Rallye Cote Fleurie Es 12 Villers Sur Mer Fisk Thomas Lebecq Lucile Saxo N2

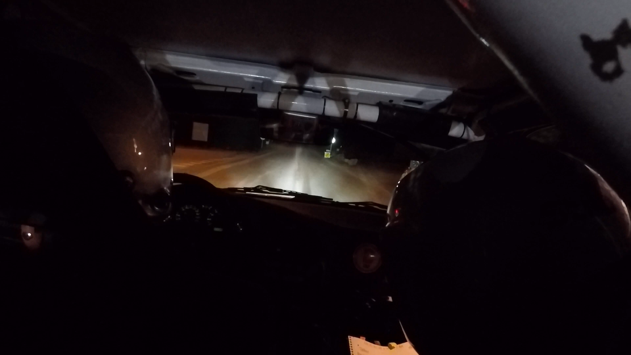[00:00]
5, 4, 3, 2, 1, c'est parti. Ok. Droite à fond.
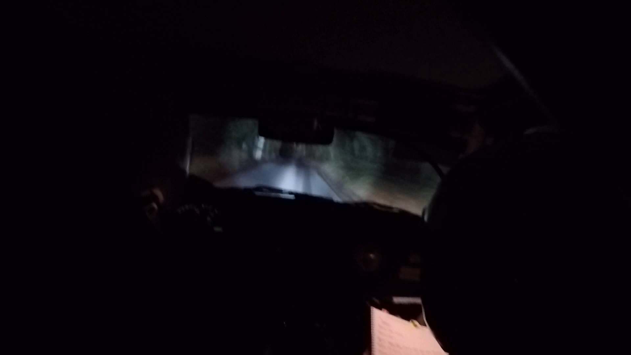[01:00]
Pour frein avant gauche. Pour droite de 3 moins. Frein avant gauche pour droite 3 moins. 80 mètres. Changement gauche 2. Changement gauche 2. 800 mètres. Long de droite 4 plus, pas corde. Long droite 4 plus, pas corde.